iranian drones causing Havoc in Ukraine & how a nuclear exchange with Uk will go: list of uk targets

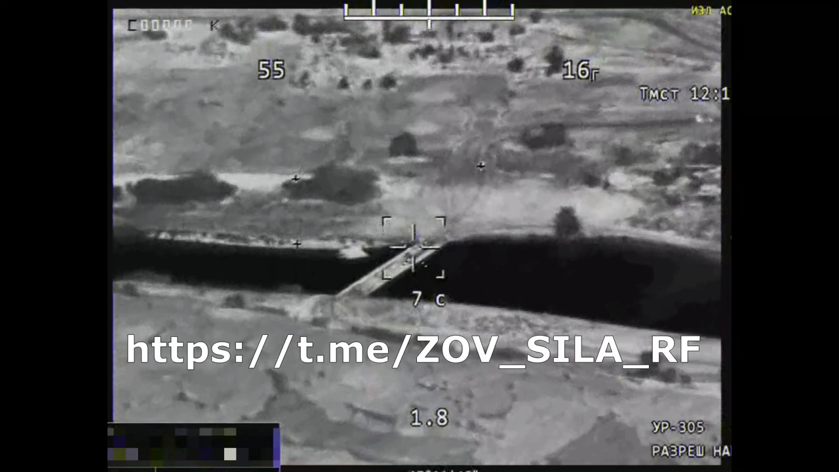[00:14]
А вот машина на мосту. Паш? Работаю. Прямо. Да. Так и планирую.
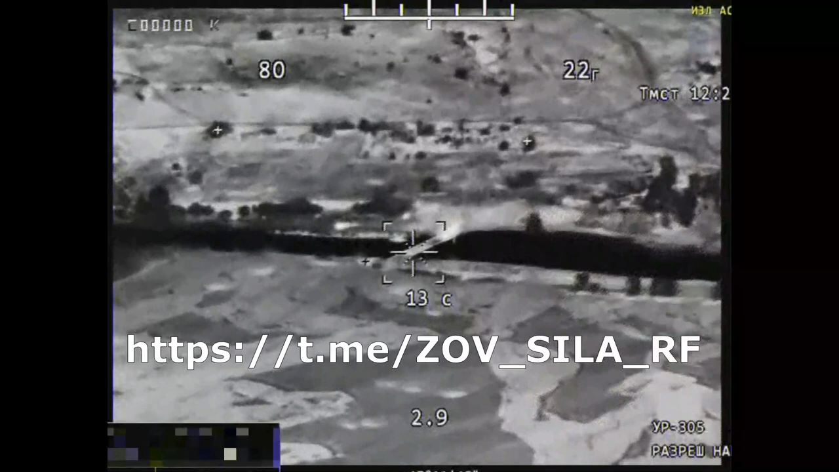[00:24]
В ребро опять, да? Желательно.
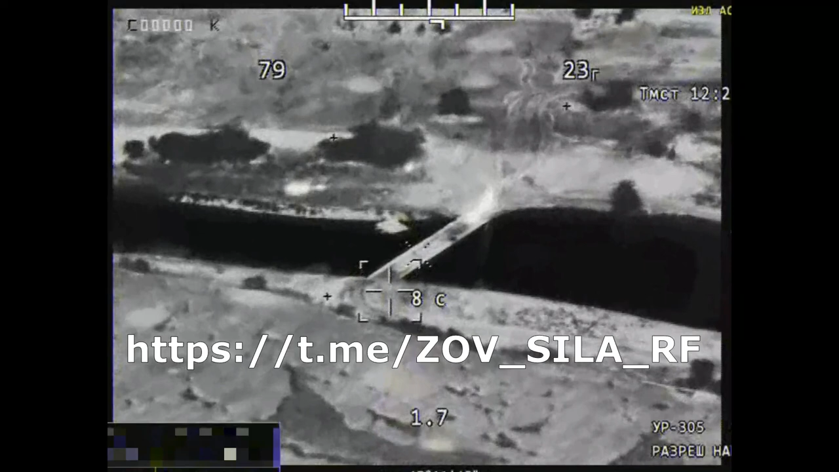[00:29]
Чуть-чуть выше. Ага, вот отлично.
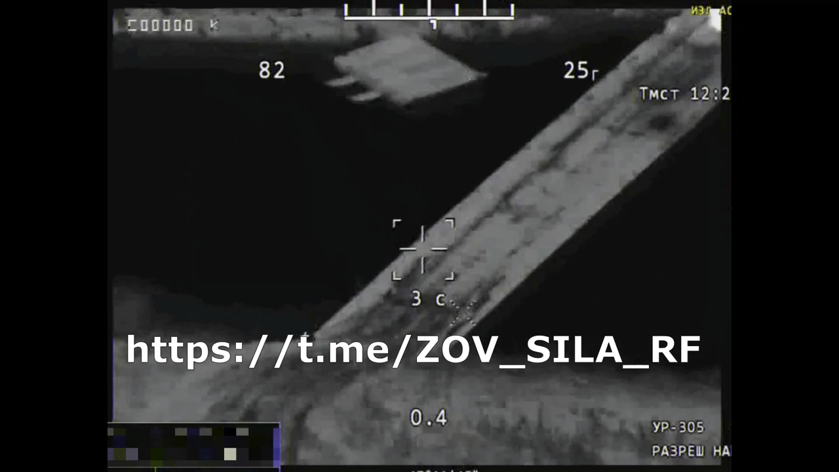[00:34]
Отлично, ничего там. Это огонь на берегу. Ага, подходит ракета к мосту. Ну, отлично. Да.